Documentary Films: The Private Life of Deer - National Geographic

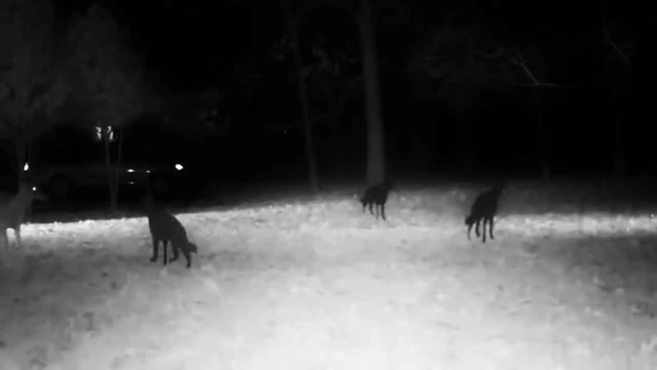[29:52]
there's another deer coming right here going right to the coyote it's like two yards away checking it out right here lifting the oh a little shy of it